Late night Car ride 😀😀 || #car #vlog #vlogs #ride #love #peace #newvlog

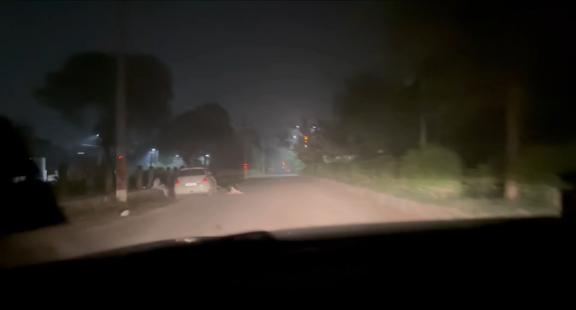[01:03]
और ये देखो भाई लोग यहाँ पे रात में दारू पीते हैं और नशा करते हैं और आज हम इंस्पेक्शन पे आए हुए हैं ठीक है कितना टाइम हो रहा है देखो रात के बज रहे हैं 10 PM 10 बज रहे हैं रात के
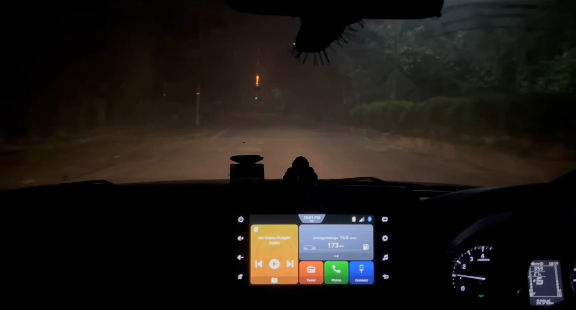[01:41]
चुकी ना पहले आगे बता ये हमारा बैक साइड रोड जो कि थोड़ा भी डरावना लग रहा है क्योंकि अभी सुनसान है और हमारे झंडे की लाइट लगी हुई है देखिए लाइट ओ अच्छा इंडिपेंडेंस
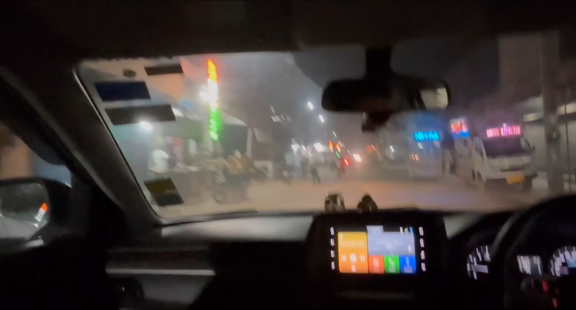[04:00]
मार्केट वाला एरिया है ये म्यूजिक की वॉल्यूम डाउन कर ब्लॉग डिस्टर्ब हो रहा मैं रोटी देख लिया अब
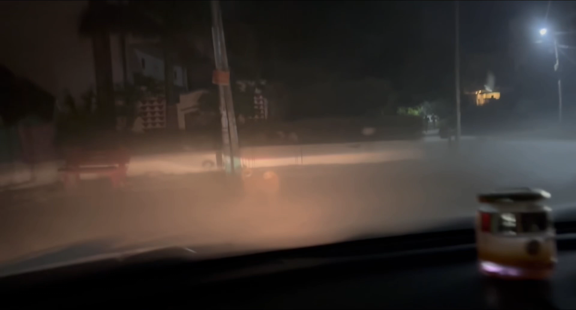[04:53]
करने के लिए यहाँ खड़ा हुआ है इसको भी घर नहीं मिल रहा है और ये हमारे शीशे पे धुंध जम गया। और जबकि अभी कौन सा महीना चल रहा है, अभी तो सिर्फ ये चल रहा है ना, सितंबर चल रहा है, तो फिर अभी भी उसमें धुंध सी जम गई है।